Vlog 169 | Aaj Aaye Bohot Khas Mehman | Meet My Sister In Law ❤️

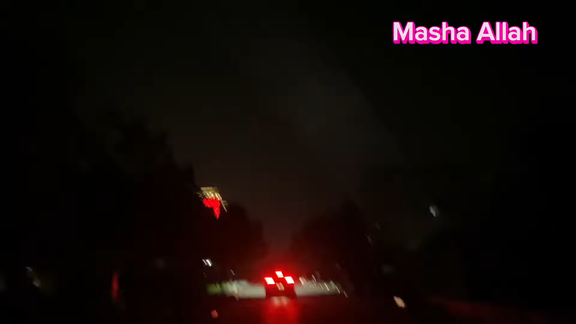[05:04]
पता नहीं क्या सीन है ना, सारी की सारी स्ट्रीट लाइट्स ख़राब हैं और कुछ समझ नहीं आ रही है, क्योंकि रात का टाइम है 11 बज रहे, तो इस टाइम पे ना फिर रात को बाहर निकलना मुनासिब नहीं होता जी।